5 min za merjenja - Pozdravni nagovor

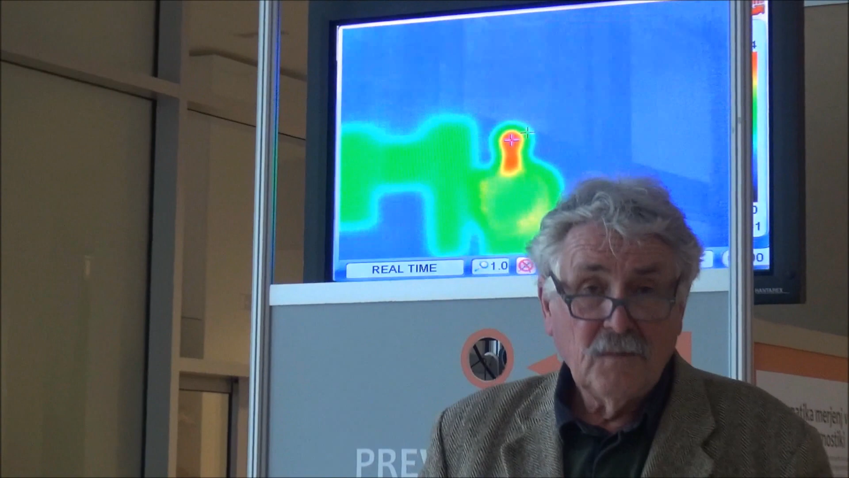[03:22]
po domače termovizijo, kar se je pokazalo v teh časih izjemno,